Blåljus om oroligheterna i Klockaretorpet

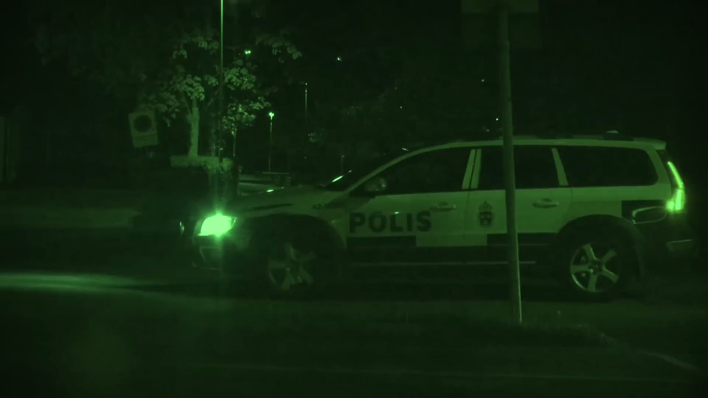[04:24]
Nu har polisen närvaro i området i stort sett dygnet runt. Syftet är att prata med människor, skapa kontakter och lugna ner situationen.
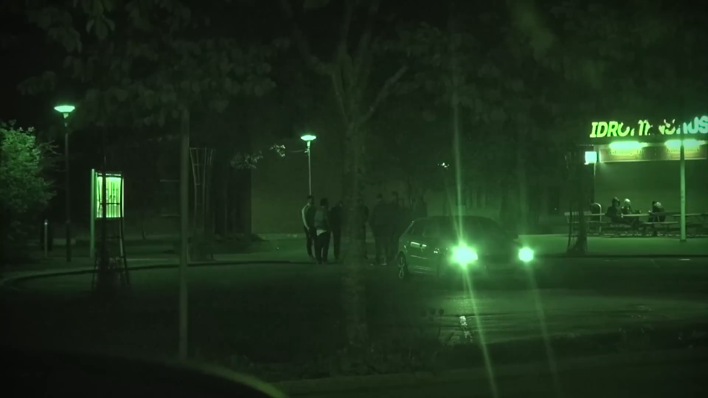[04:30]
Hur blir ni bemötta här i området när ni är ute och pratar med folk? Det är ju blandat. De boende tycker att det är jättebra att vi är här.